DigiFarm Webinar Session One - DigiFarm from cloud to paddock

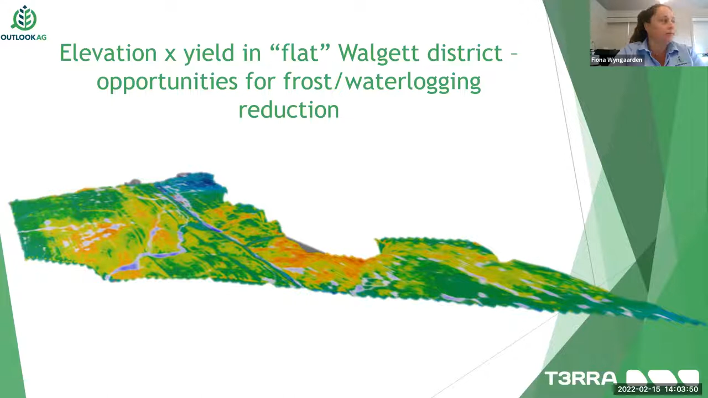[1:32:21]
and so what we're i guess toying with is are there ways that we can manage both water logging and potentially even frost movement um by identifying these areas uh using these sort of 3d water modeling technology um this kind of goes into your soil type interaction as well so in this image your uh